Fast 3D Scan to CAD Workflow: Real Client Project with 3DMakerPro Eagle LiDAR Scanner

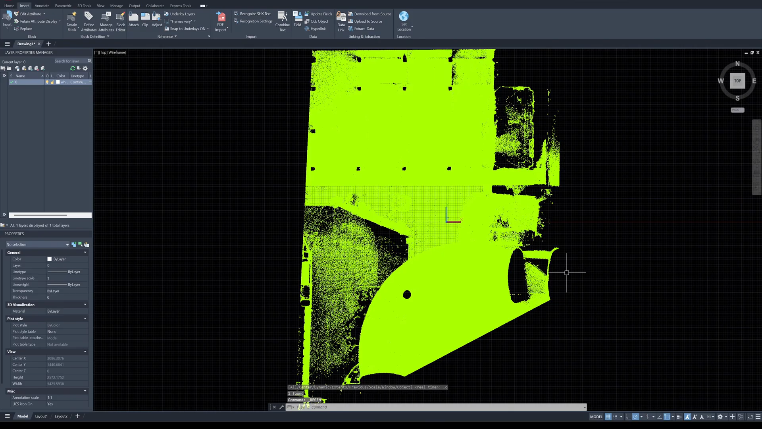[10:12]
is one okay now you have a non-color version of the point cloud you can click on the point cloud and change the point cloud size okay this is one let me turn off the glitz okay this is the point cloud
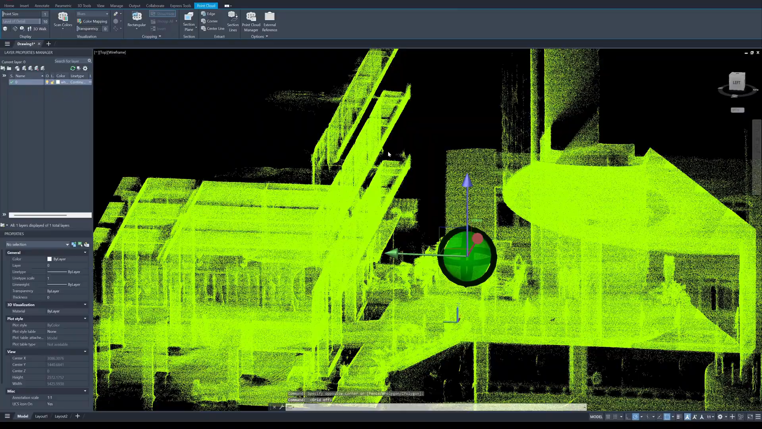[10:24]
and if you want to turn on and turn off the color version you can click on here
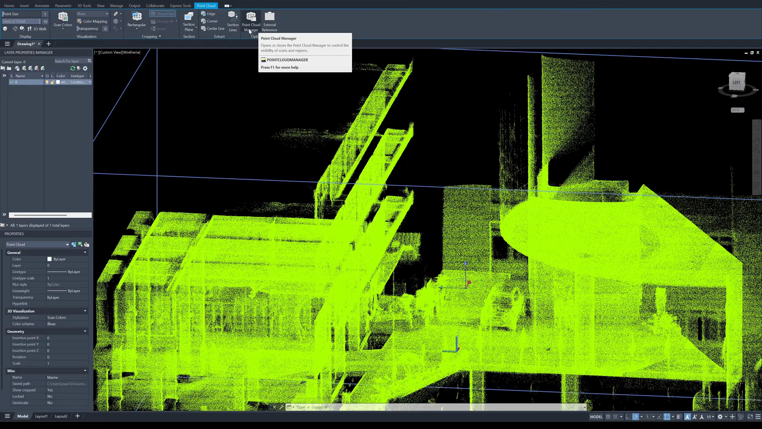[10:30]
point cloud manager you can turn on the color version that's simple but i'm going to use the non-color
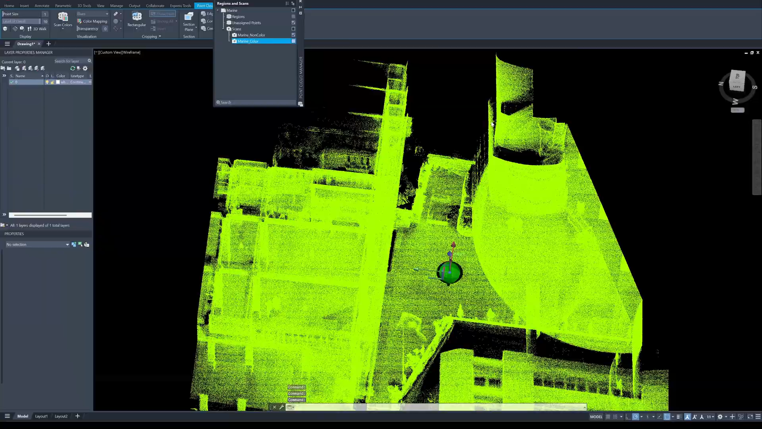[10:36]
version because this has a better quality of the point cloud for tracing okay
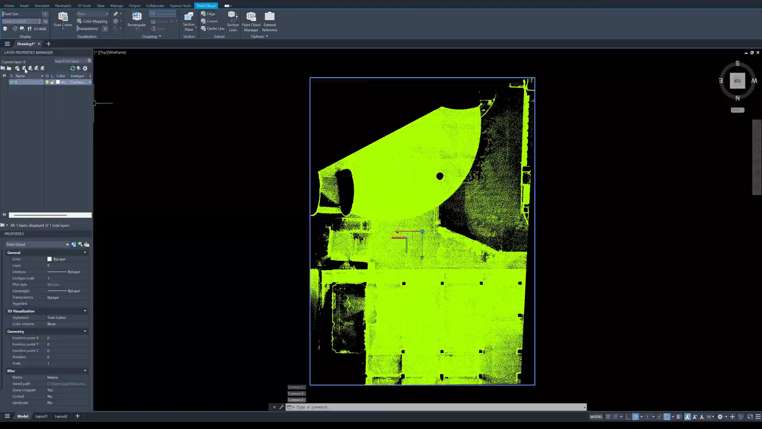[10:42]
next i'm going to put the point cloud into the layer okay now it's in this layer and next i'm going to uh clop the point clouds into a thin section
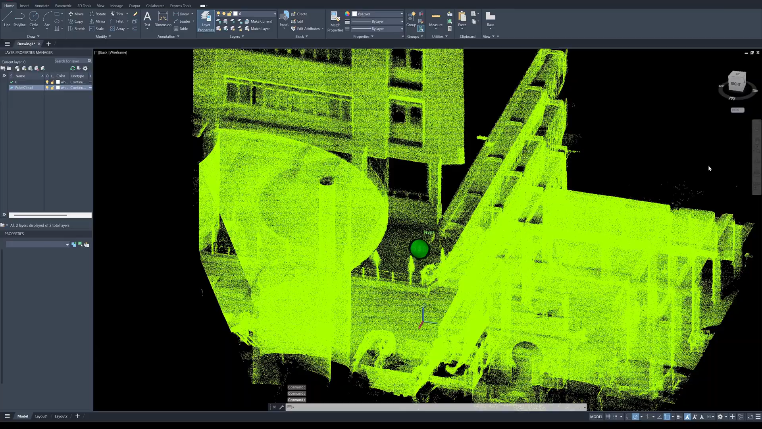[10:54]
i want to draw a fixing point make a new layer here and i'm going to clop the point cloud
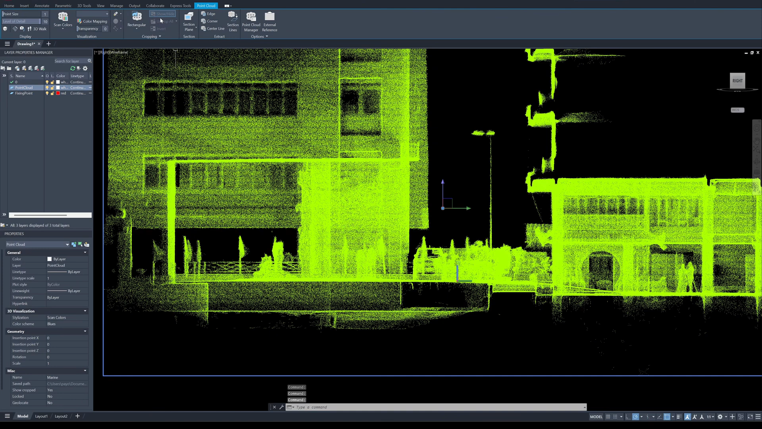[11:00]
using this tools uh rectangular cut now the point cloud is cut
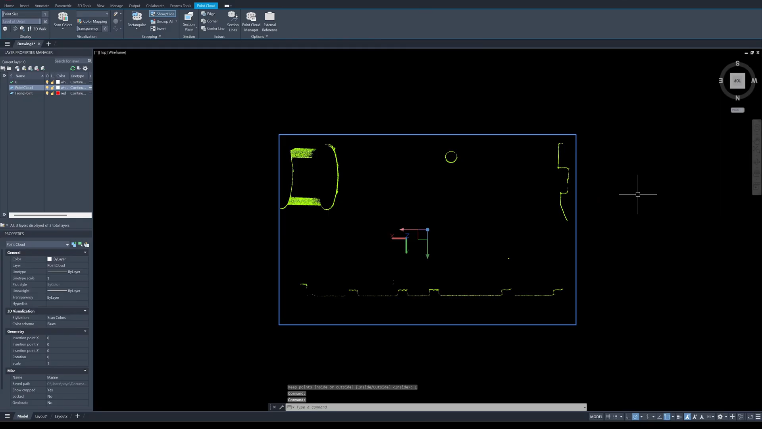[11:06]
into a thin section next i'm going to locate the the position of the columns
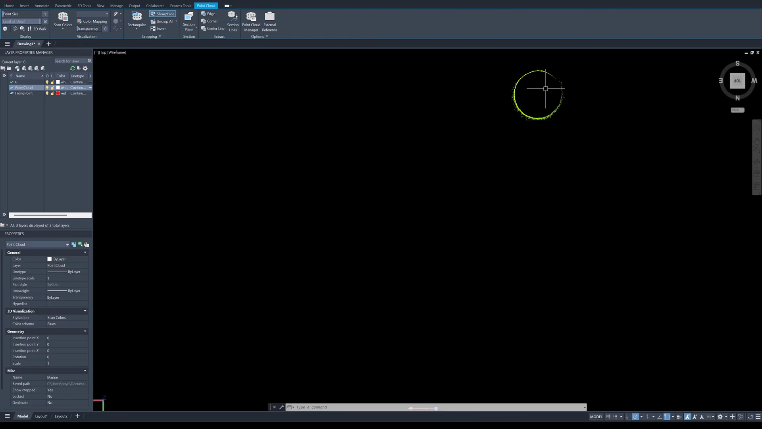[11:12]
this one using three point arcs one two and three
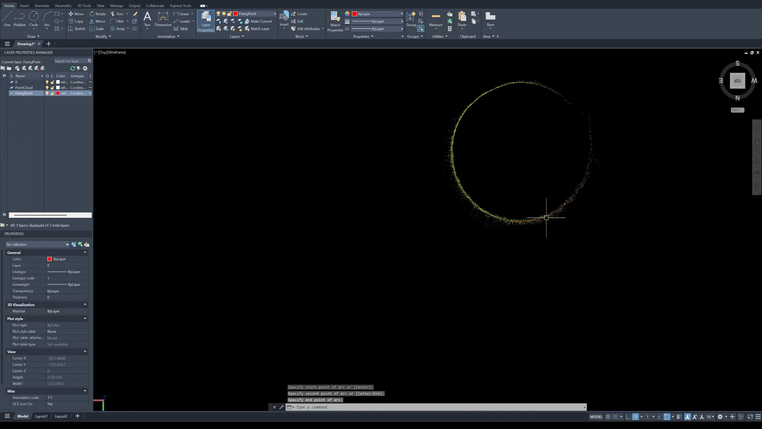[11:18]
the diameter will be like this okay next i'm going to do the same here
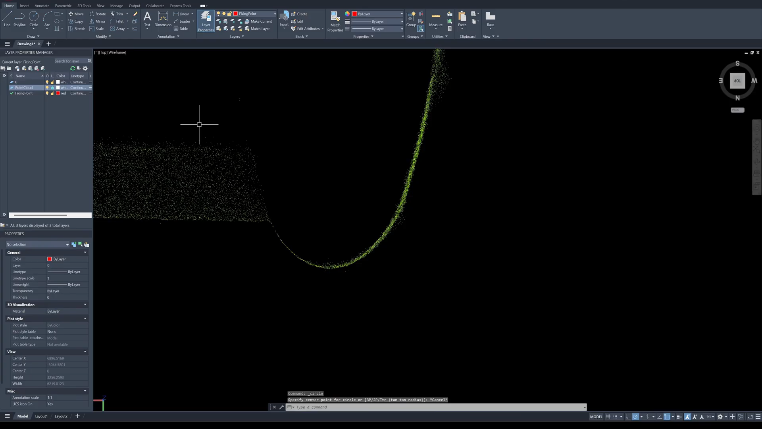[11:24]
uh there's supposed to be a column behind this cladding column
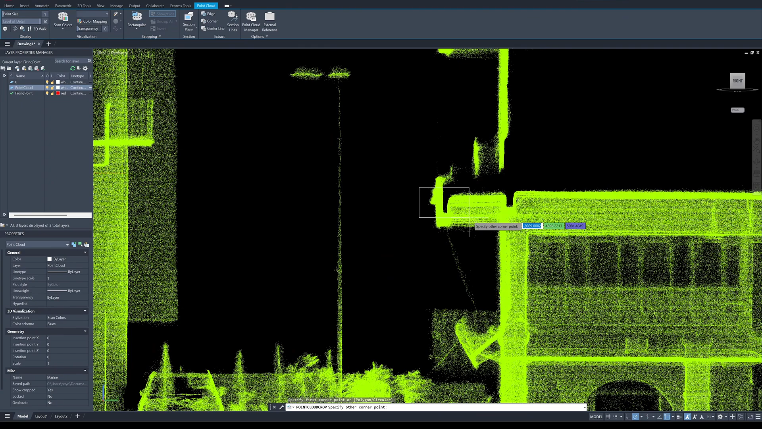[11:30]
up this area okay i'll just trace the center of the beam if i measure just done here it's uh it's 200 millimeter concrete beam here if i measure the span
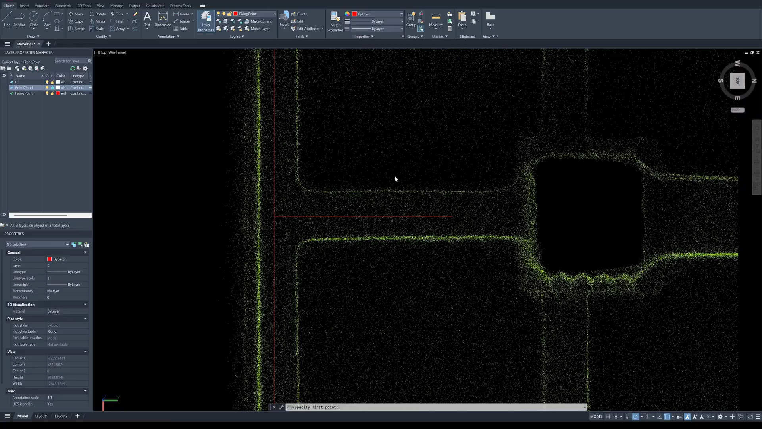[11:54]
of the beam from this point to this point see here it's 4989
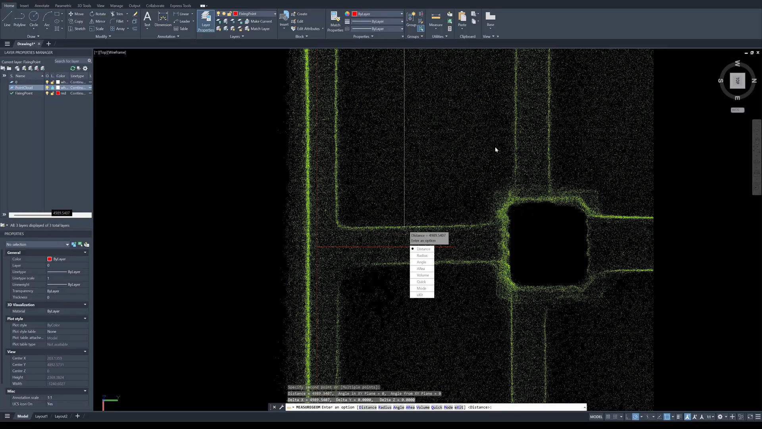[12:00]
it's about 10 millimeters uh less than five meter so it's quite accurate the scan results
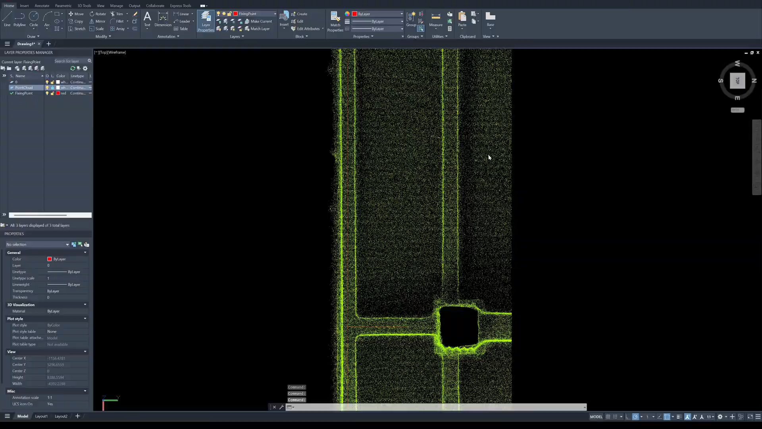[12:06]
you can actually use it for finding the fixing point location okay now
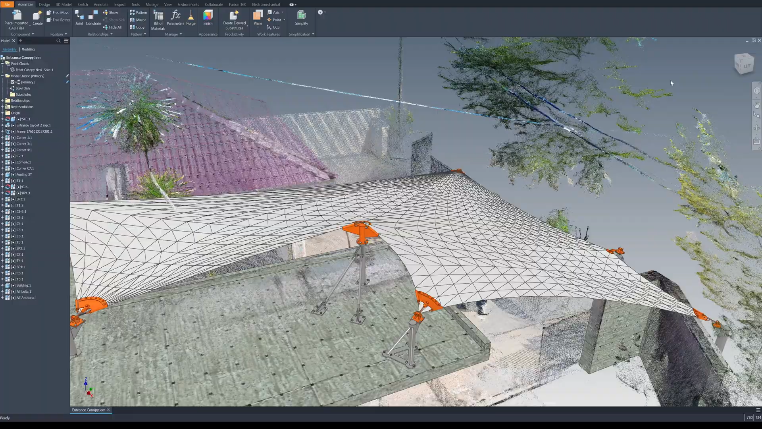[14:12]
here's another example after the customer place order i then make a shop drawing with a detailed structure like this over the point clouds